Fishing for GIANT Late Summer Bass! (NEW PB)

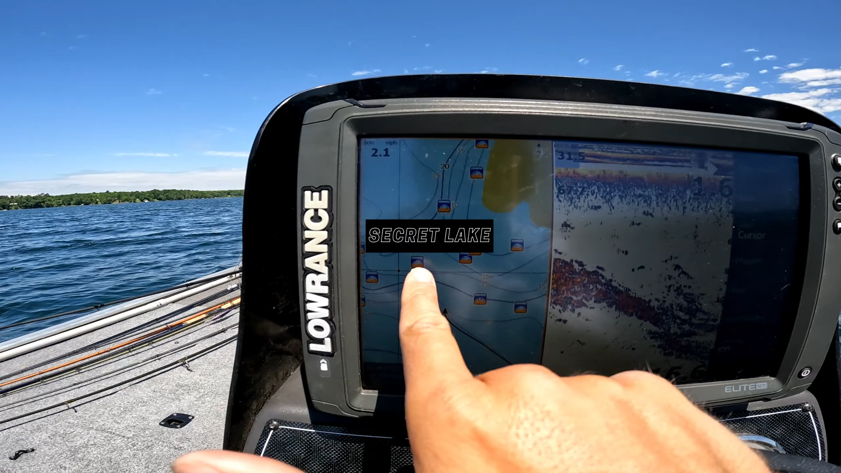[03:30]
literal dink but there's big ones out there i promise all right guys so we're pulling up right now to a main lake point as you guys can see just littered with bait and the small mouth are hanging out within the bait chasing them around it makes
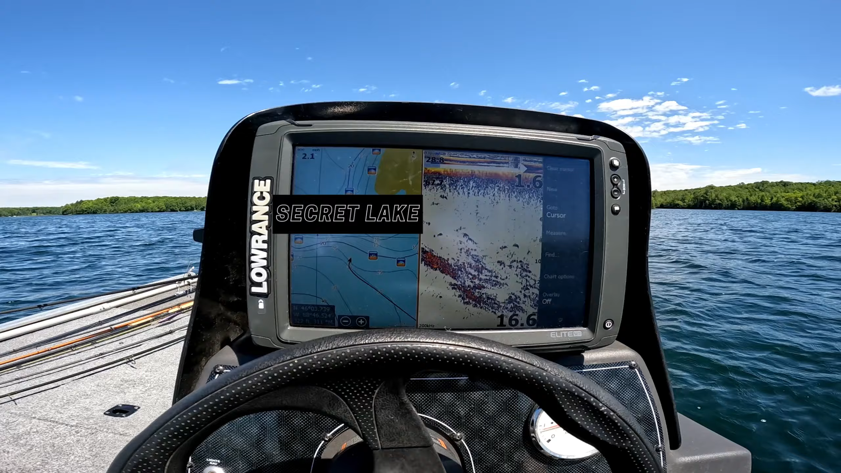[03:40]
it really tough but at the end of the day this is the cards i'm dealt i've caught a few pretty difficult but we're gonna get back up there and try this new spot oh my look at those couple dude big ones